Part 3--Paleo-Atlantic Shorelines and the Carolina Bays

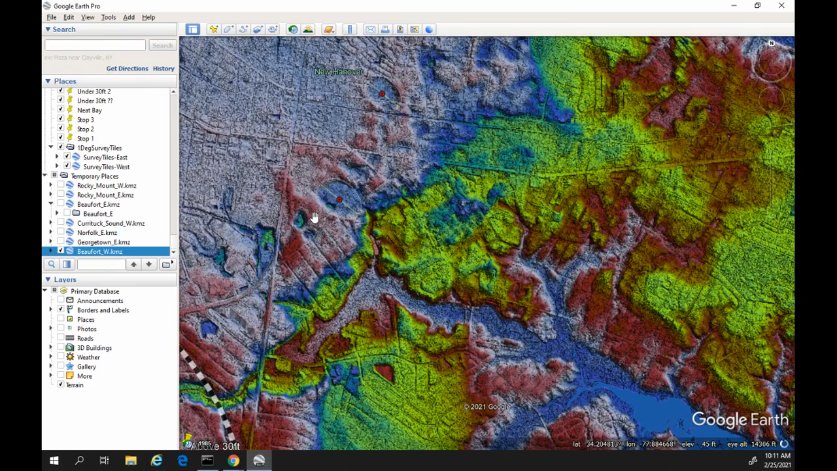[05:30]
And so, this would tell me, anyways, that, you know, these bays had to have formed sometime between 1 million years and 400,000 years.
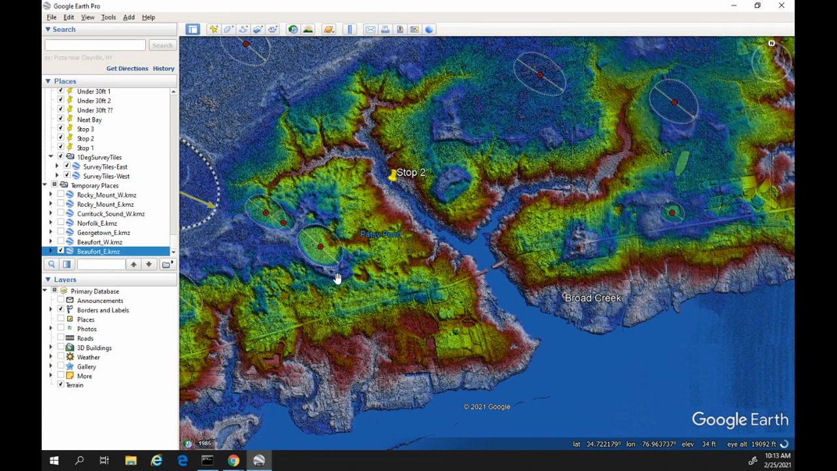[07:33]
But we definitely see that these Carolina Bays are heavily eroded right at that 30-foot mark. And which tells me that they were probably affected by ocean water 400,000 years ago. But, and then, again, briefly, you know, for an extended amount of time, 125,000 years ago. But they're still here. They're still in this area. It must not have been that long or that heavily affected. While anything under 30 feet has been completely wiped clean of any Carolina Bays.
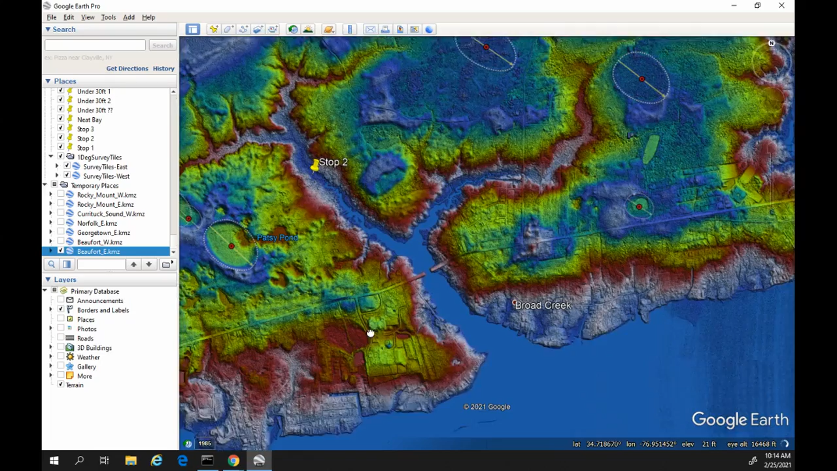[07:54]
So, and also in this area, we don't have anything over 40 feet.
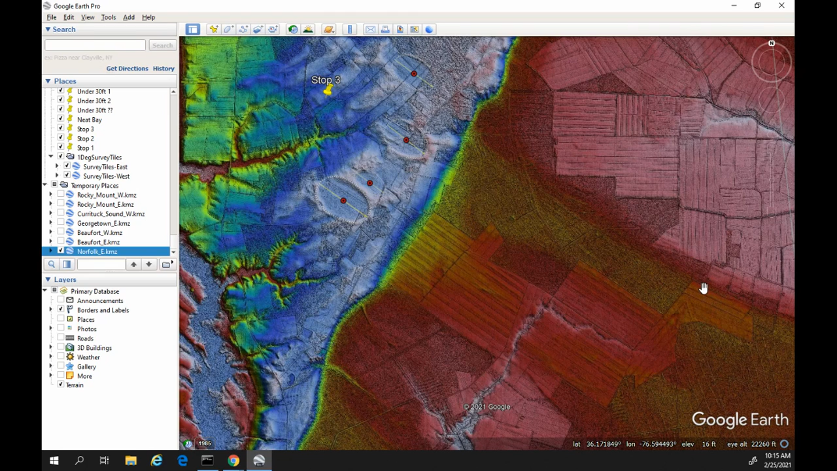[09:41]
And these are all between that 42 feet and that 30 feet in elevation. But, again, nothing down here. Nothing below 30 feet. This area down here should be covered, completely covered in Carolina Bays if they were created during the Younger Dryas 13,000 years ago.
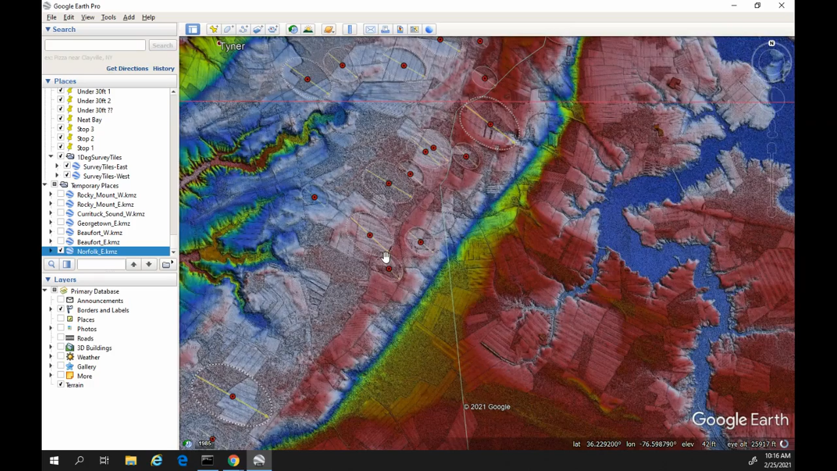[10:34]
And so this little area right here has been exposed since, you know, for the past million years. Again, guys, I know this isn't a popular, you know, discussion, but, you know, this is what it is.